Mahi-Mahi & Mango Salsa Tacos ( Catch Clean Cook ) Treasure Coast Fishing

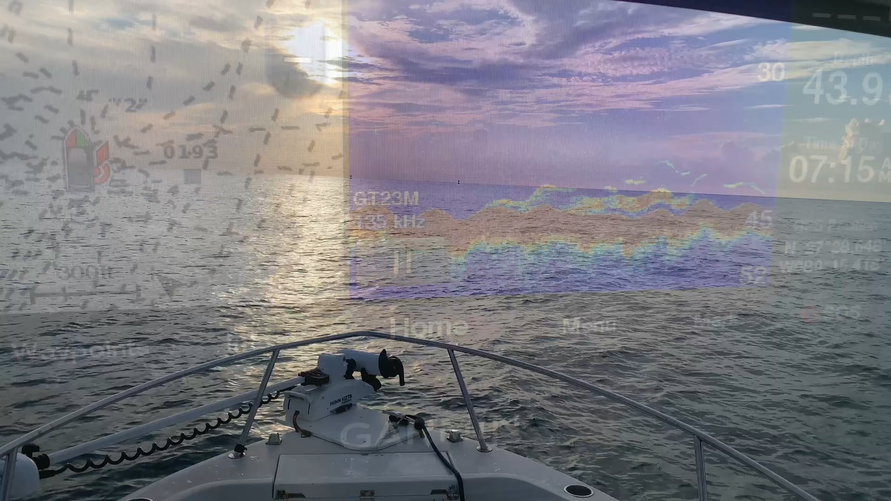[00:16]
Got some bait on the bottom, it looks like. I'm here by a buoy.